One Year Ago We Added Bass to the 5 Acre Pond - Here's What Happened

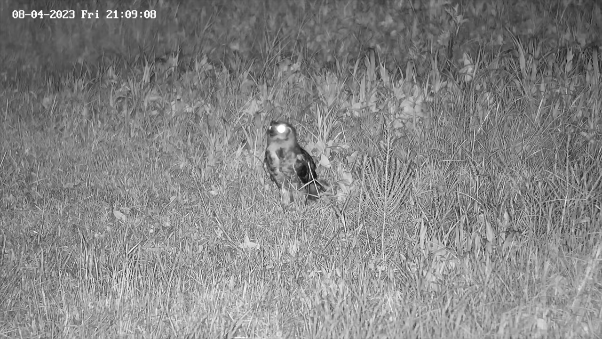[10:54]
this owl's probably gotten more screen time than any other wildlife out here at the farm because they were here at the very beginning of the pond build so happy to see him back if i had to guess they were probably nesting or taking care of their young somewhere but now they're back to chasing the field mice so
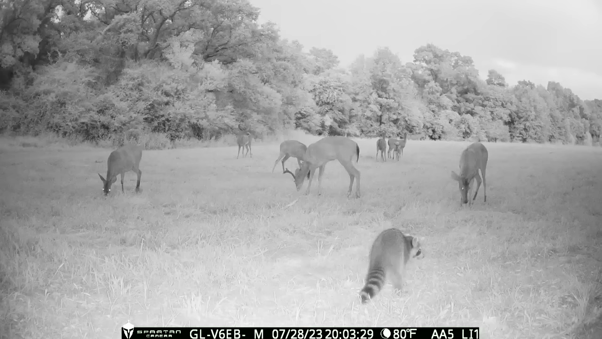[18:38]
or late in the evening you can see we even got george and one of the raccoons thinking about squaring up
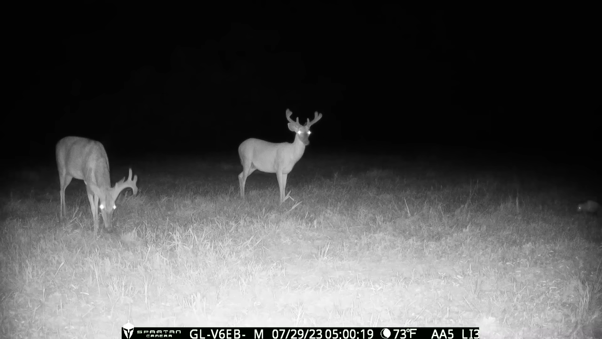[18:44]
even though george is getting old his nose still works good because he's always able to find the food and as you can see all the bucks are in velvet it's a fun time of the year for me to start seeing how their antlers are going to grow out and you can even compare some of them to the bucks from last year and sometimes their antlers will grow back in the same shape but maybe a little bigger and you can pick them out from last year but i thought this was pretty neat we had our first raccoon baby i